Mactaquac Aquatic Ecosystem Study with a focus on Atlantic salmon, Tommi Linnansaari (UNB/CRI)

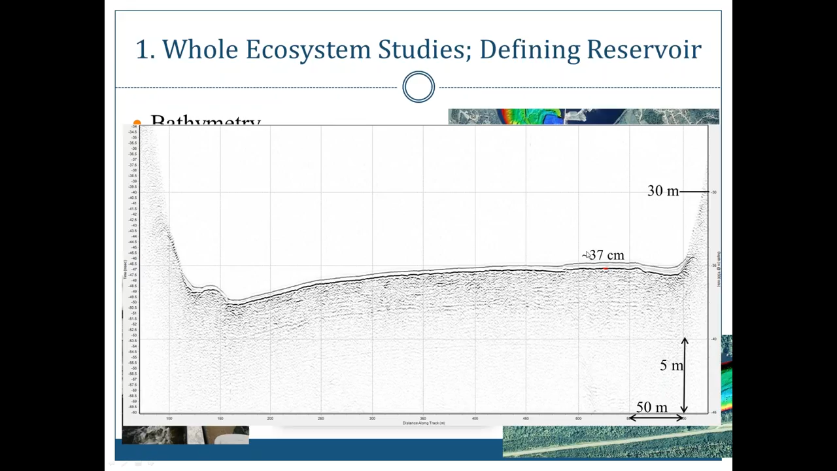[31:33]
he is measuring everywhere in the head pond the differential between the old river bed and the new sub-bottom and translating that to a depth of sediments. And then, of course, we are taking these cores, sediment cores, the crown through, and see how accurate their measurements are. The end product is, and again,